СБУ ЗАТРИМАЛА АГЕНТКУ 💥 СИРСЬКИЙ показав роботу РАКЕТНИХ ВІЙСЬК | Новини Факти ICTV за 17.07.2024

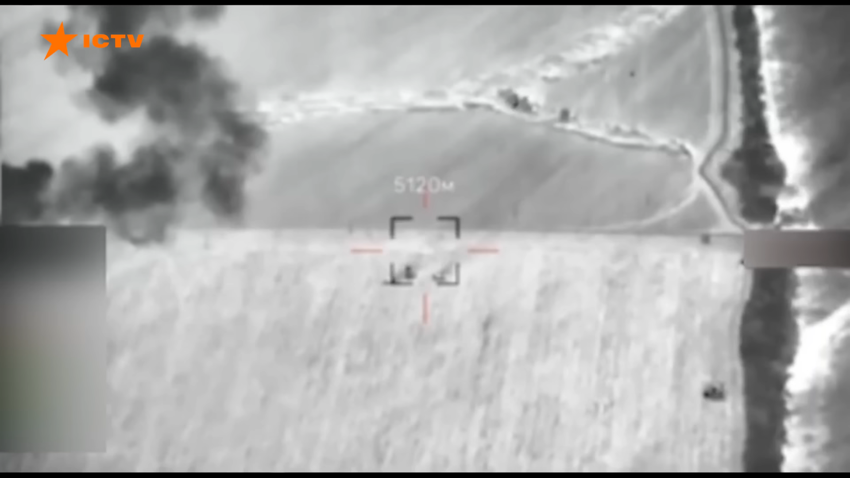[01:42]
На цих кадрах спільна робота ракетних військ Збройних сил України та підрозділів Сил оборони на Донеччині.
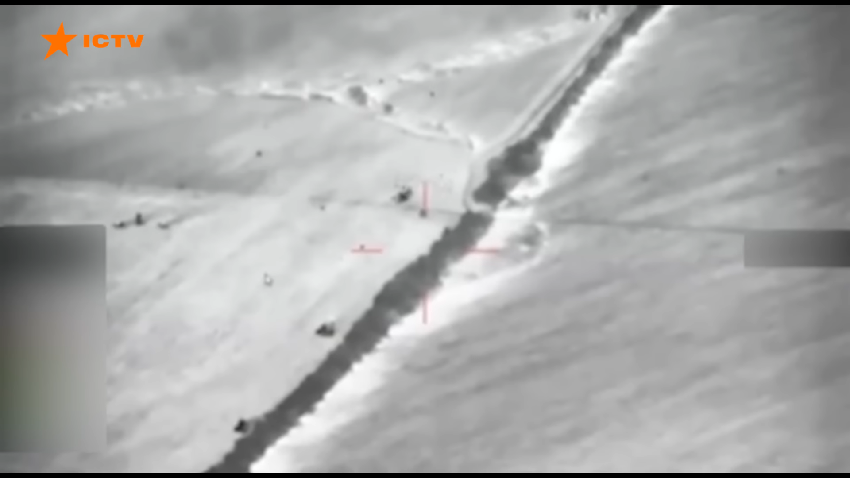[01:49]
Наш дрон вистежує російські позиції, а потім українські захисники завдають удару.